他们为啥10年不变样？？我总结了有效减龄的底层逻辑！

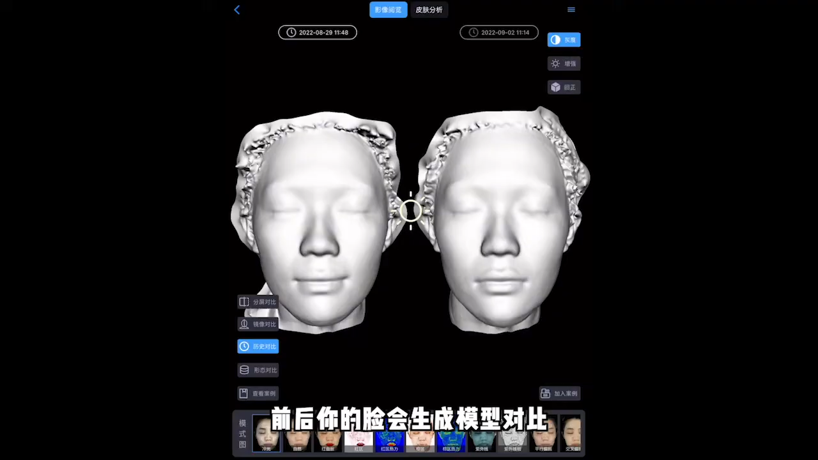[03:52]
前后你的脸呢会生成模型对比但这个不算稀奇因为我们的3D建模仪也能做到